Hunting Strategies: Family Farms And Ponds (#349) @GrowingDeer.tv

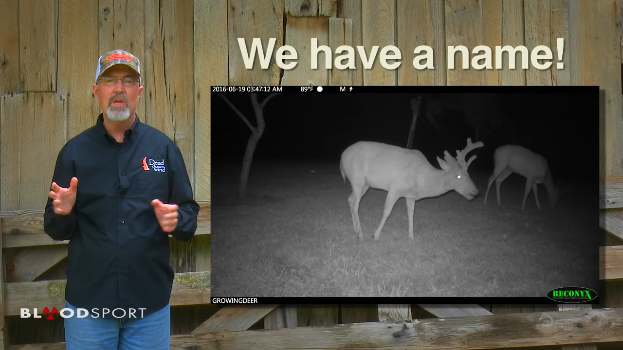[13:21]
Recently, we captured some video of a unique buck that was eating under one of the fruit trees in our yard. It was clearly a mature buck, so we asked our viewers for help coming up with a creative name. We received hundreds of suggestions on Instagram, YouTube, Twitter, direct email, and every social media outlet we use. And the coolest name we come up with was Peaches.